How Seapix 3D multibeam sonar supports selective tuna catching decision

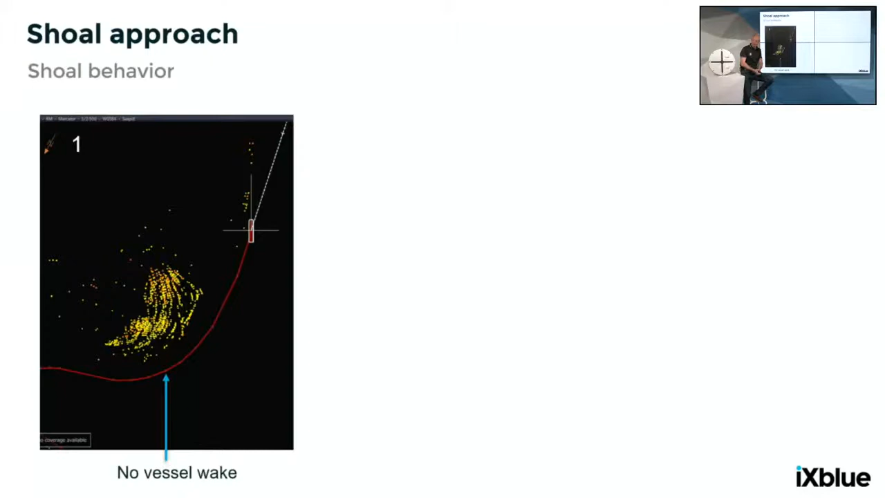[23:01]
step two in that in that story and that story it is uh uh then he came back to the shore to see if how it behaves
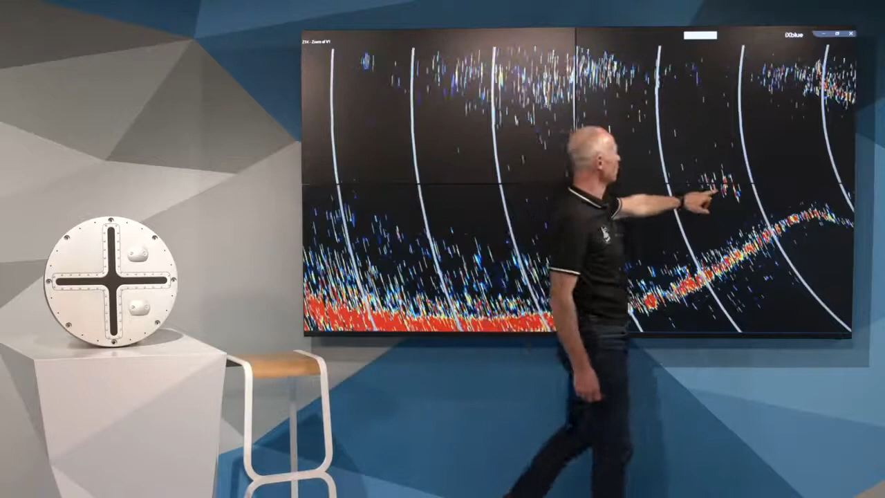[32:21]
there is tuna close to the surface surface is there so it's on surface the range is a 300 meter at the moment and in the net uh in that net we
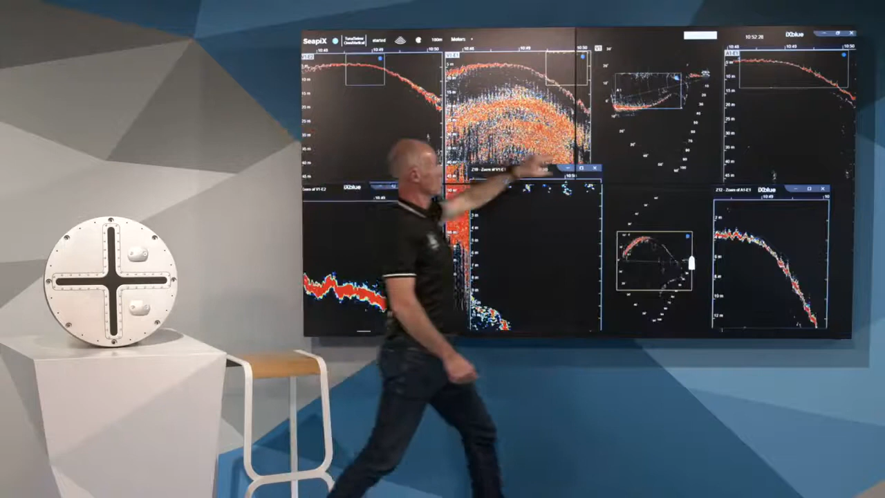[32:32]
can have a detection here from uh from the vertical from the horizontal we can observe some bait fish in the zoom so it's very uh very scattered
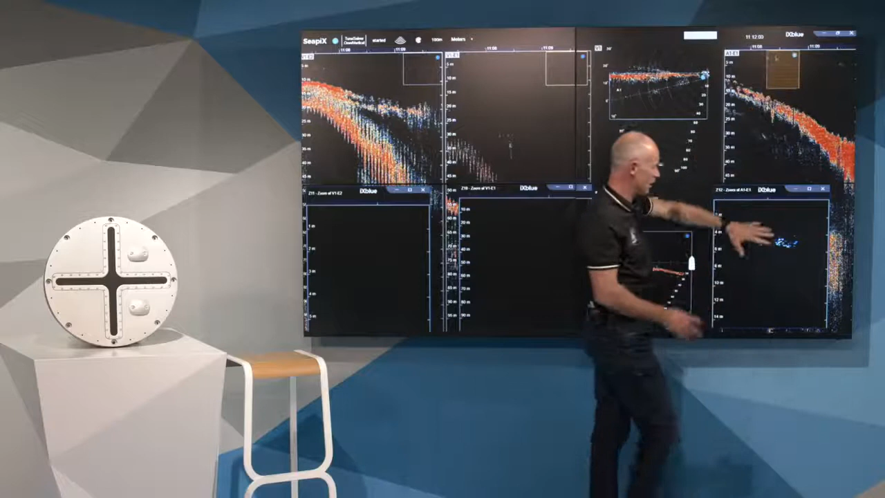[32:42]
battery bait fish and you see the distance in between the the bait fish and the blue uh color it means uh it's a it's a it's a related to the ts uh strength
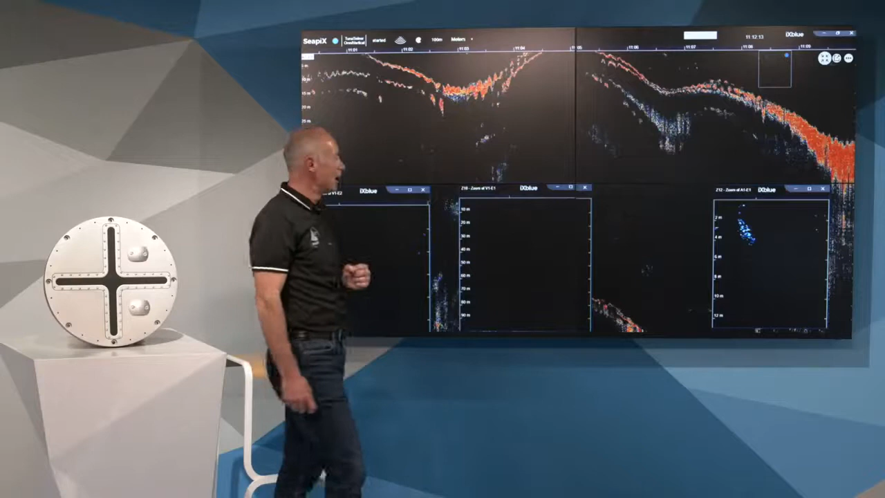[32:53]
and then uh we can observe very clear picture in the net that's the net profile that's a that's the bottom part of the net here it is a top part of the net it's
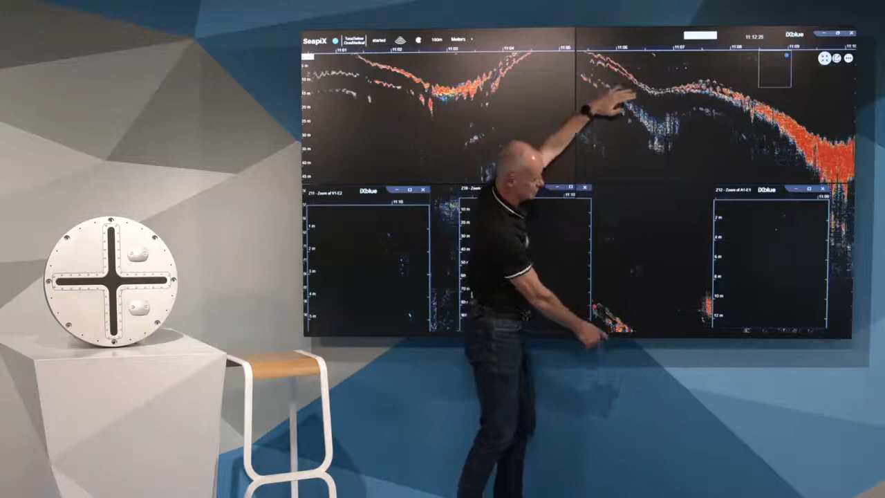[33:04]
like that so that's the net the vessel is there there is a net so the bottom part of the net and the highest part of the net here which is that part and over the net inside the net uh
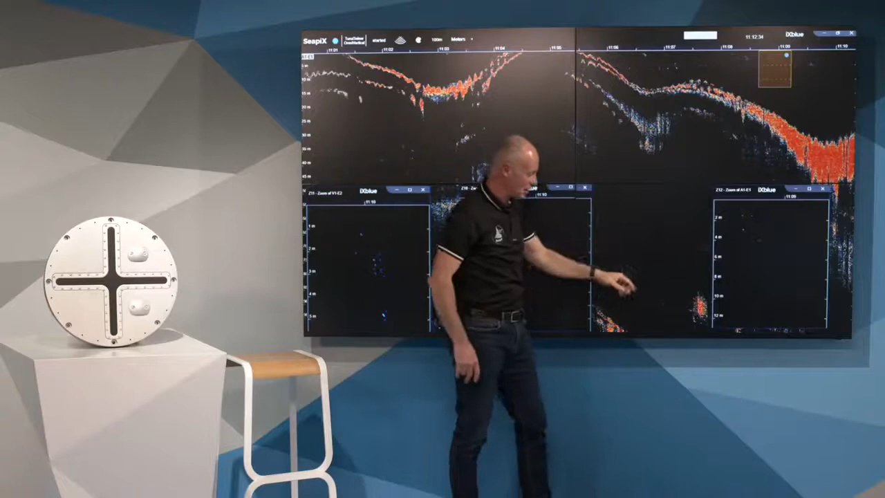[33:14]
a shoal was swimming here it is a shoal of tuna swimming uh